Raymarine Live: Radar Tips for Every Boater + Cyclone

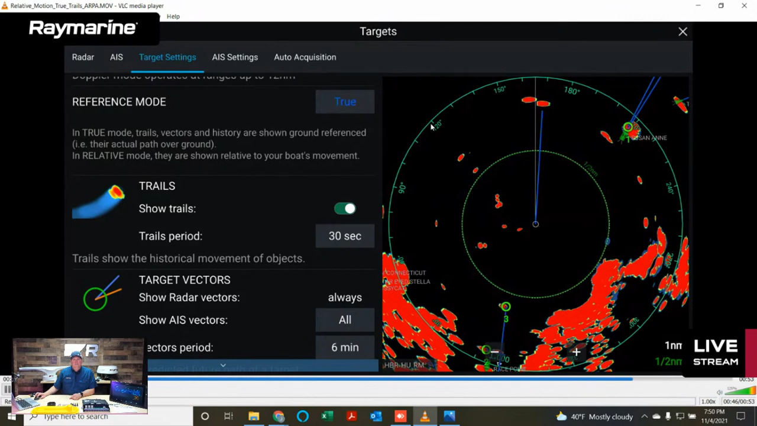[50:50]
And you can tell on a Raymarine Axiom system whether or not you have compass data fed to your radar by looking at this outer ring. The outer range ring, if it's marked with compass bearings like this one is, numerical compass bearings, that means it is seeing your compass. If all you have are hash marks but no numbers on the hash marks, it is not seeing your compass.
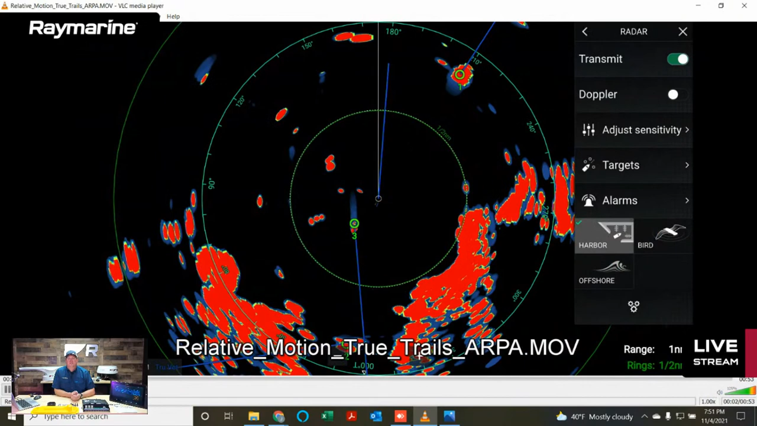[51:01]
But when everything is stabilized like this, you get a nice smooth presentation, you get very clean, crisp trails, and it makes your ARPA work better, too. Okay. So Target Trails, as I mentioned, you can do this on just about every radar that we make. And we've had that feature in there for quite a while.
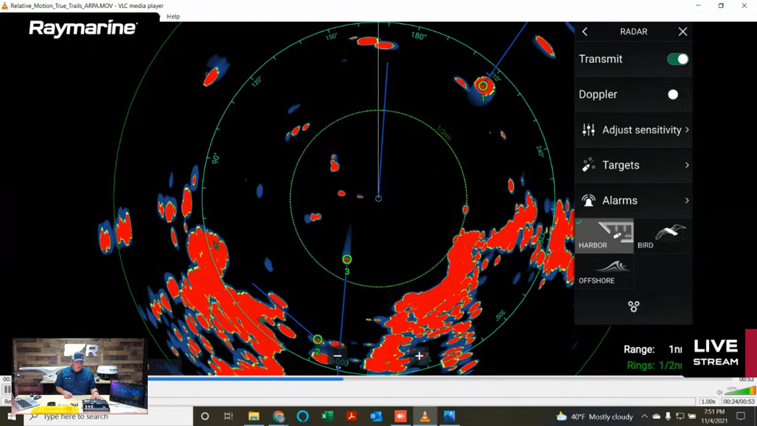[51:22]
So definitely check it out. It is inside the radar menu. You'll hit the menu, go to Targets, and then you will see the option in there under Target Settings to turn on the Target Trails.
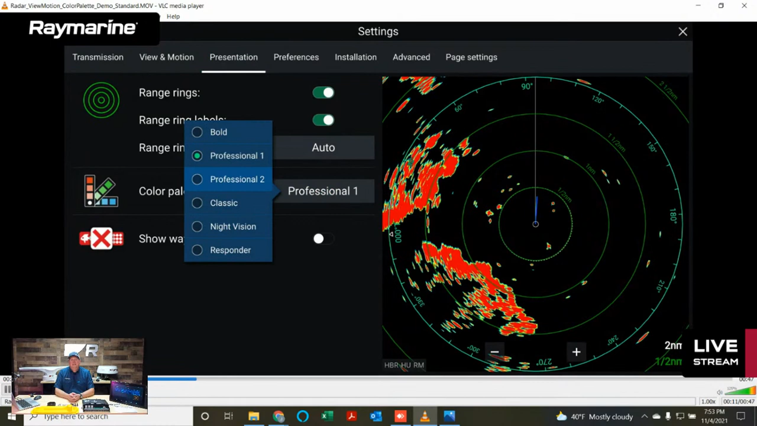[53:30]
So it uses red as its primary color with yellows and blues for the secondaries. And then we have two professional palettes. And they allow a little bit more secondary color into this way. One of them is red-based. One of them is yellow-based. But you'll find them all right there. Just a couple of other cool things that are right there in that menu while it's up on the screen, too. You can turn the range rings on or off. So if you're a range ring person, you can turn them on. You can also turn the labels for the rings on. If you're not into range rings, you can shut them off. Or you can just shut off the labels. And down in the bottom right corner of the screen, it always tells you the range scale you have selected on the radar. And then it shows you the ring interval. So right now, we're on a two-mile range scale.
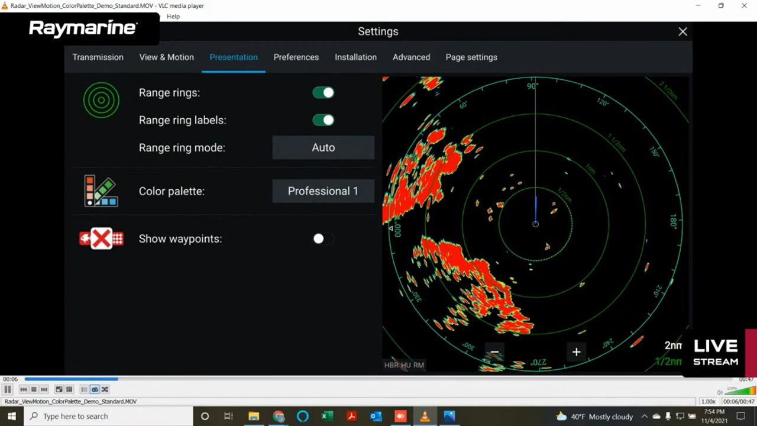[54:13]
And I realize our live stream graphic is kind of sitting on top of this. But right here, you can see we're at two nautical miles is the selected range. And a half mile is the range ring interval. That's always available to you there. So there is quite a bit of customization you can do on these systems. I encourage you to dive into the radar menus. Take a look at what all is in there. And again, really, the best time to play with these features is on a nice day. When you've got one of those nice blue sky days, it's calm. Maybe you're just sitting on anchor.
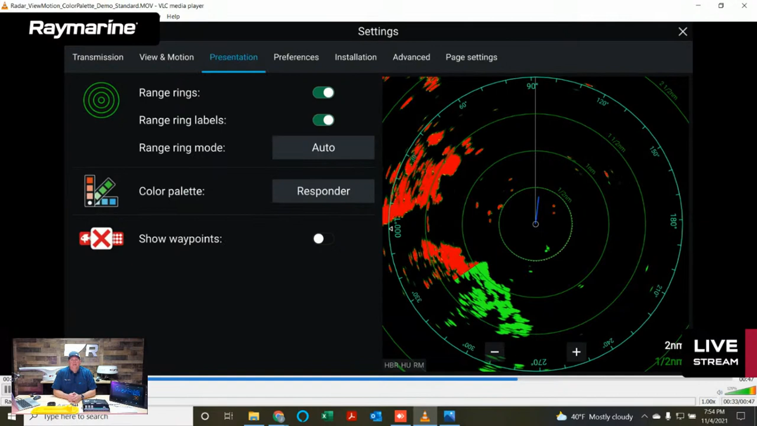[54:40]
You know, take five or ten minutes and play with some of these features on your radar. See what they do. There's nothing quite like being able to see a target on the radar and then look through the windscreen and see it with your eyes to understand